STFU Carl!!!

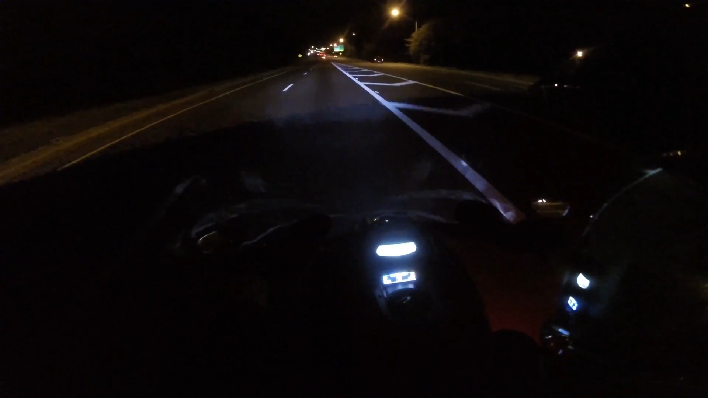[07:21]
I like it. I enter the on-ramp on the fast lane already. Hell yeah. Giggity.